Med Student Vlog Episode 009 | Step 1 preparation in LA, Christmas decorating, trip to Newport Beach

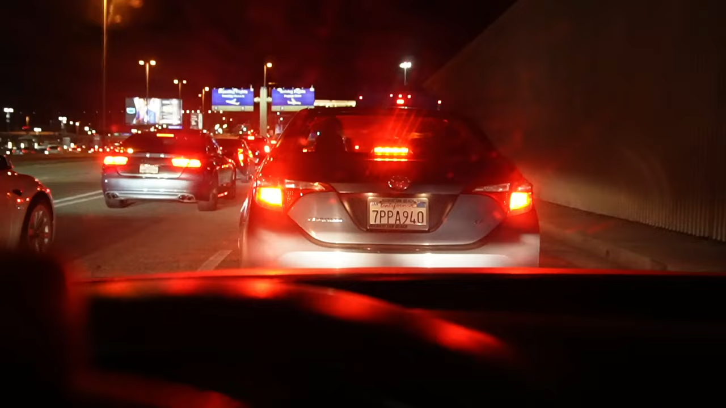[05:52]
Damn, this traffic is bad. I jinxed it. We might actually be late.